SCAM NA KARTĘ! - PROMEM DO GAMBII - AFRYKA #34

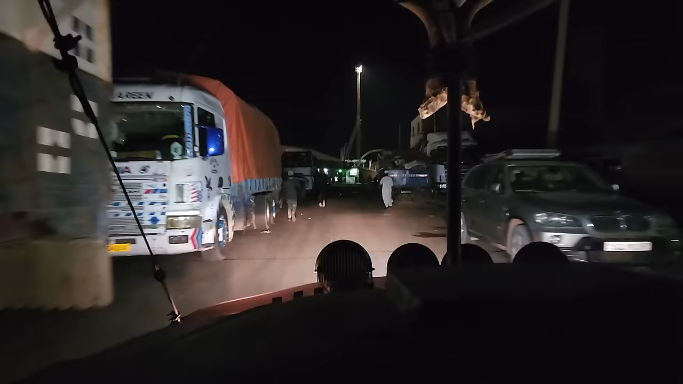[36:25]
Ale jak widzicie, strach się bać, po prostu wszystko jest nieoświetlone.
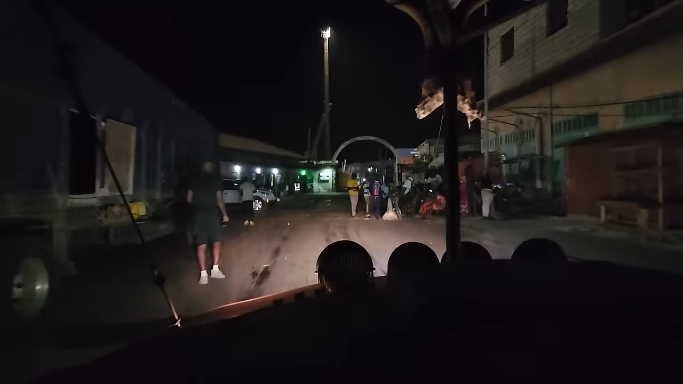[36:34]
Znaczy tak niby trochę jest oświetlone, ale słabo.
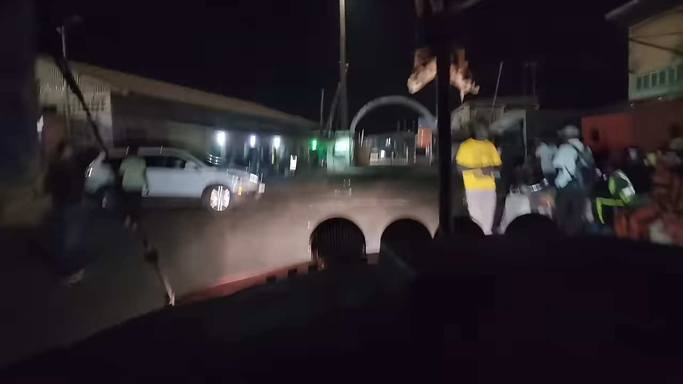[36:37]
I teraz nie wiemy, którędy jechać za bardzo.
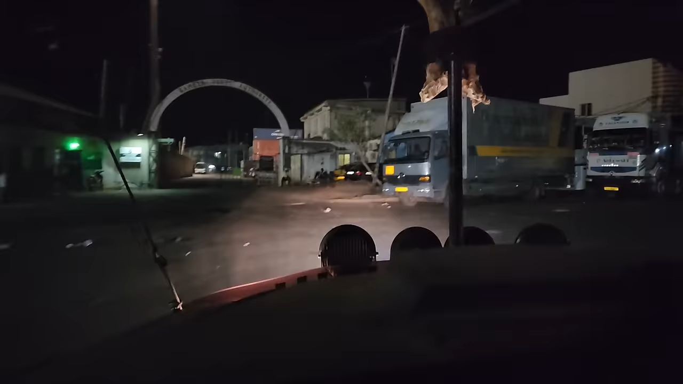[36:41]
No przecież mamy nastawioną salę. Aha, nawigacja pokazuje. No przepraszam, to, bo ja patrzę tylko przed siebie, a tam niedźwiedź ma wszystko pod kontrolą.